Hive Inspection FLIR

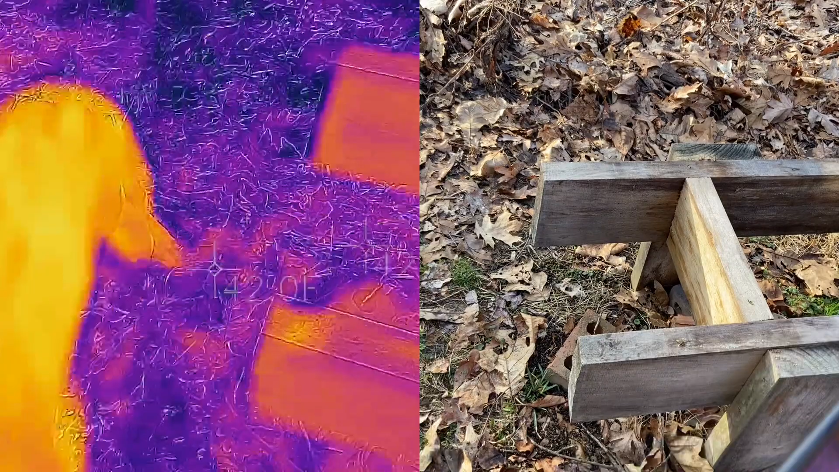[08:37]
Good girl. So you can see, that's pretty cool. Huh?
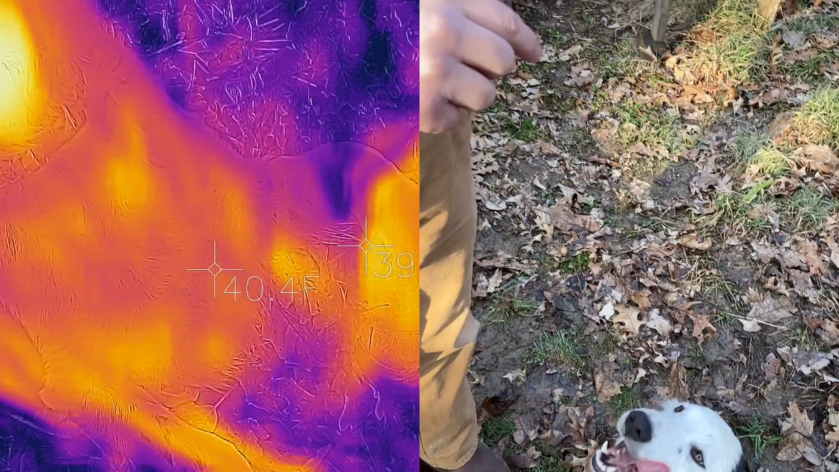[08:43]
On screen: spot 40.4°F
Now I wonder, let me put the Tom Selleck filter on. Let's see.
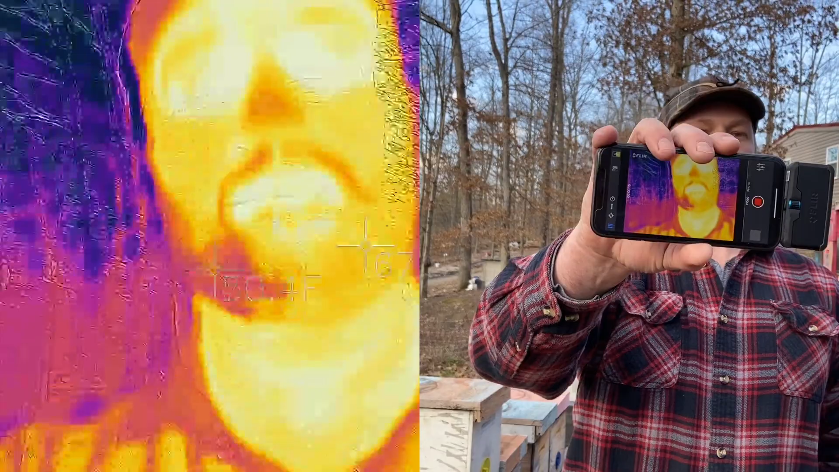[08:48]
Huh? Is that handsome? So there's what I look like for thermal engine.
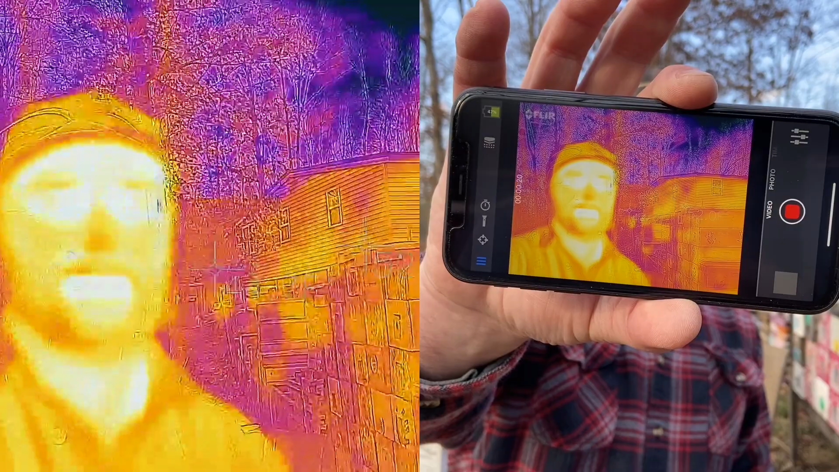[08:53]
That's the dog. Let's see what the bees look like.
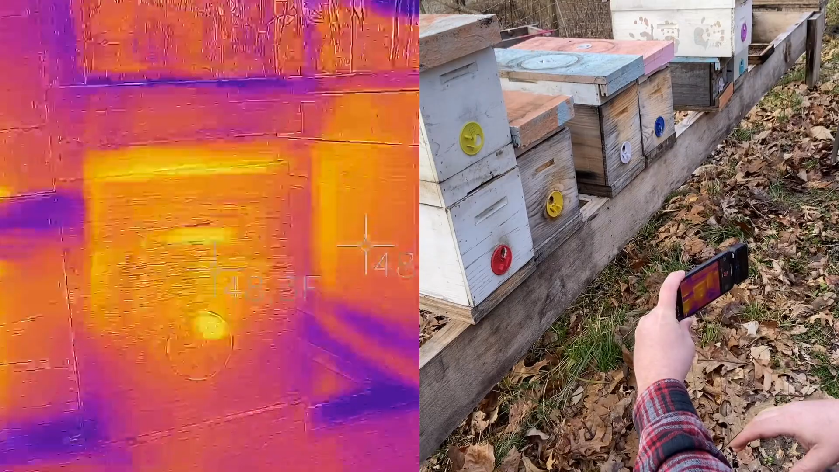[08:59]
Uh, we can see. Right there.
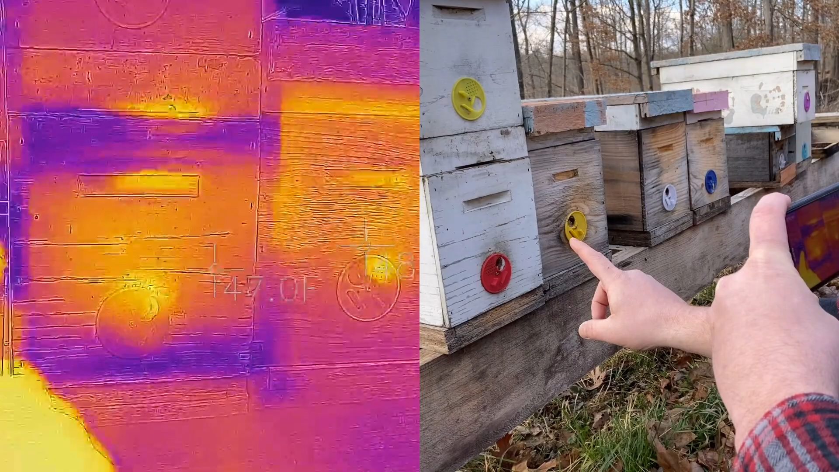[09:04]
So you can see the cluster kind of outlined in here. Same thing here. There's the cluster. And we can use this and get a heat register off of that. And let's see. Right now it's saying it's about 47 degrees on the outside. So it looks like all the hives are doing good and they got plenty of, plenty of bees in there. Let's see if we can
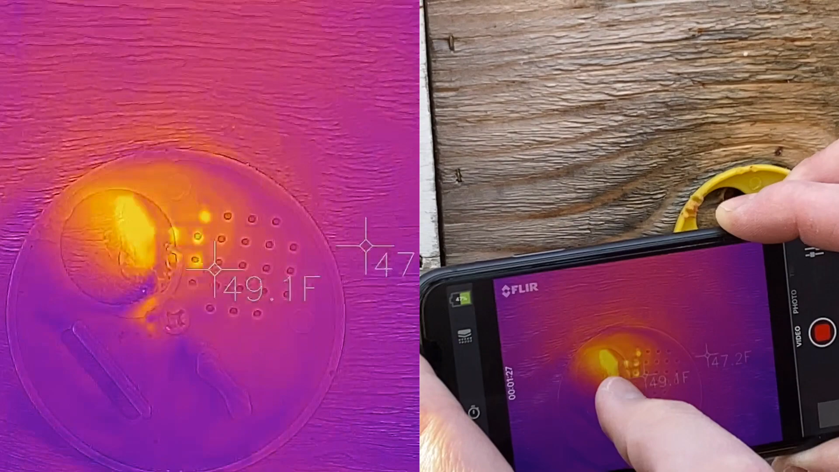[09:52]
All right. So what does that tell us?
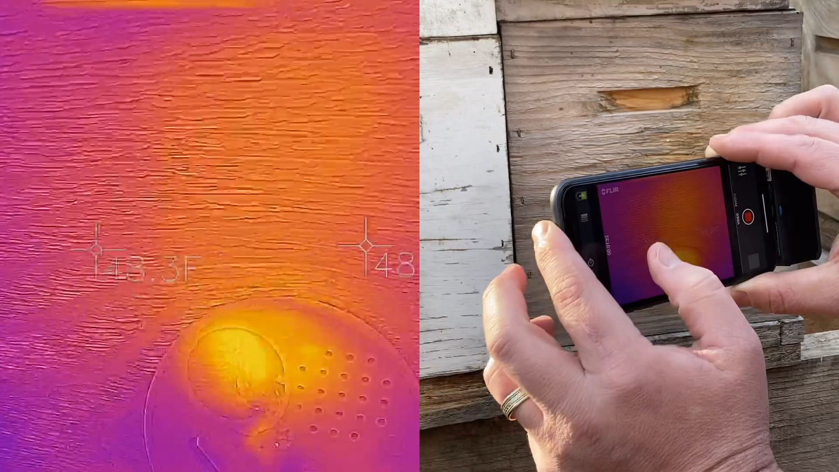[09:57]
Well, it tells us that those boxes have bees in it.
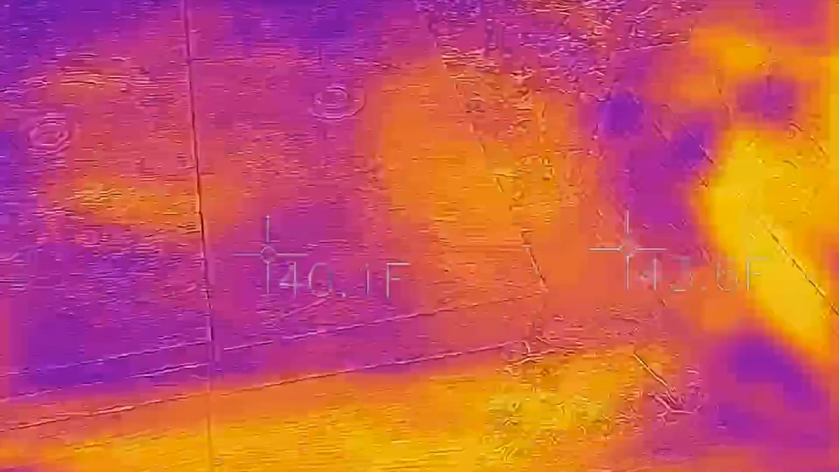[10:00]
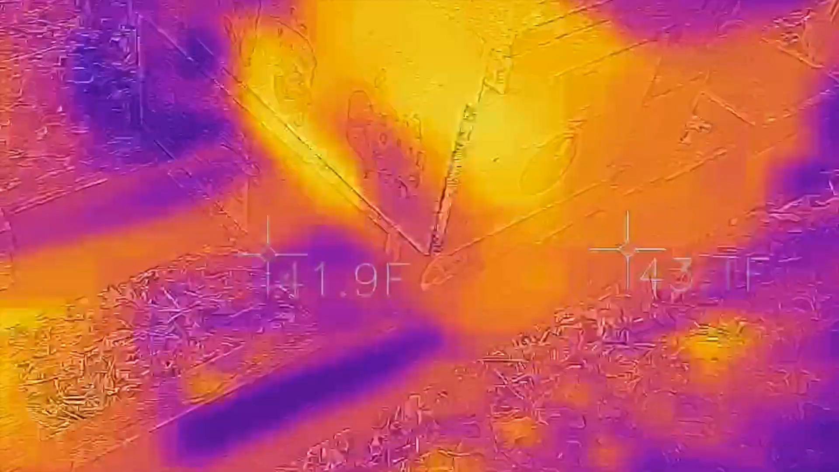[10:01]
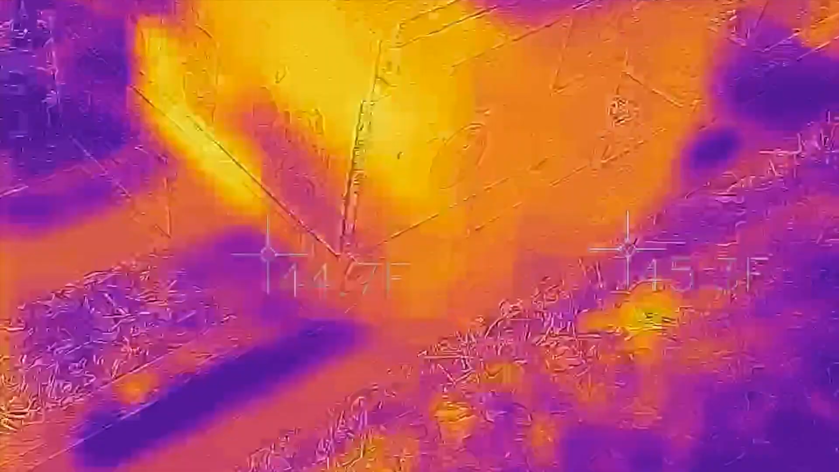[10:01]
These are just boxes just laying here.
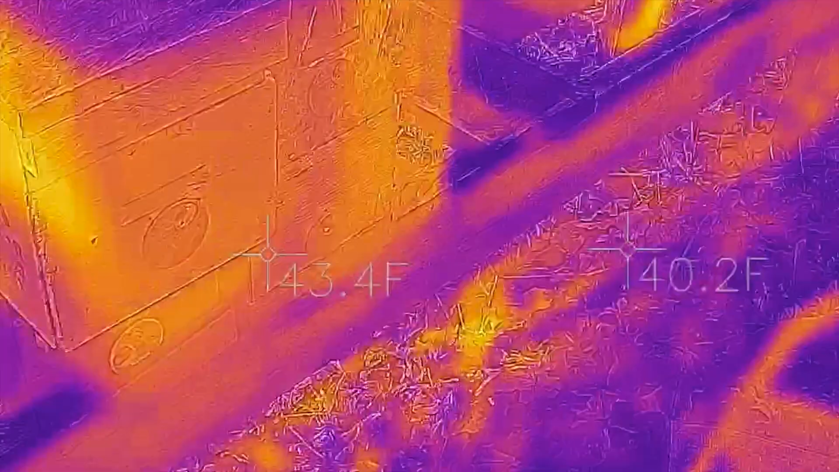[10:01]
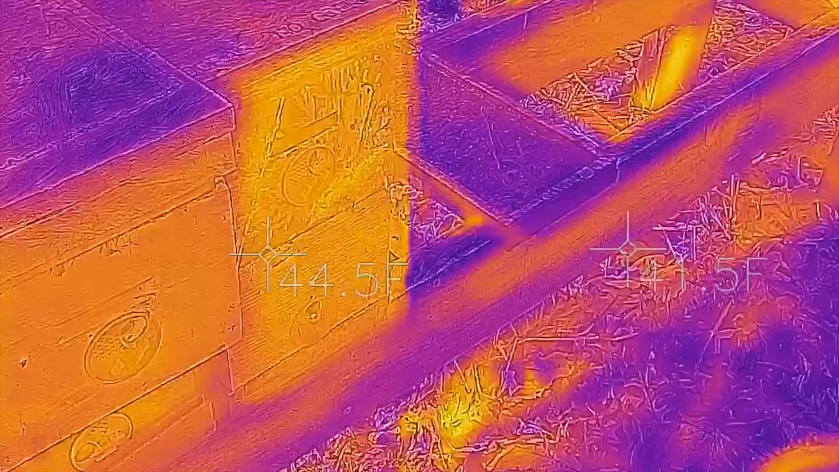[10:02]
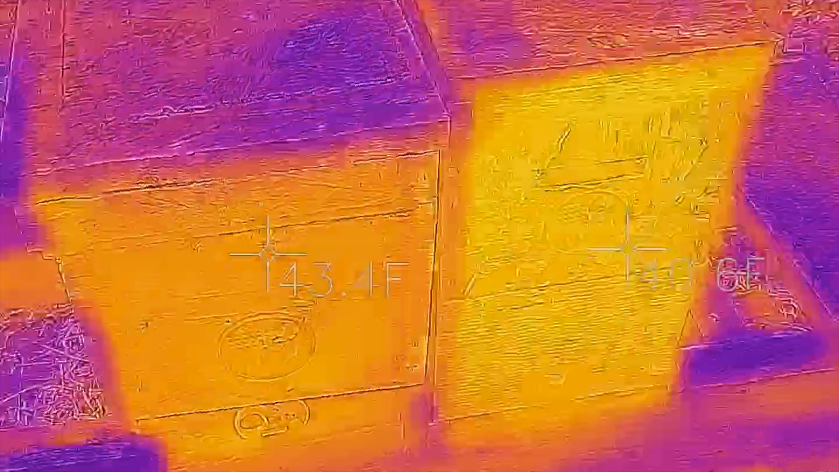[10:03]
You can kind of see the difference.